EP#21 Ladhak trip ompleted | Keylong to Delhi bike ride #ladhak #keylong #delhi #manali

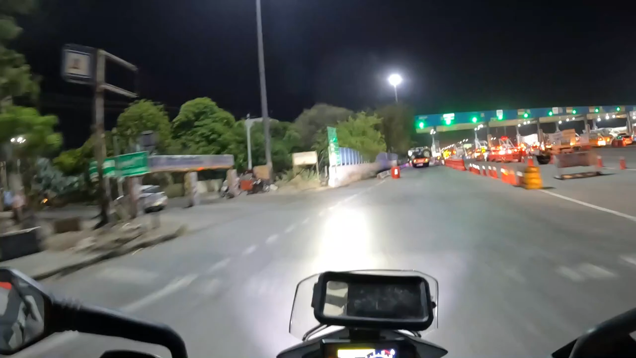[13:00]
हम पहुंच गए हैं पानीपत के टोल पे और यहाँ पे आशीष भाई वेट कर रहे हैं हमारा।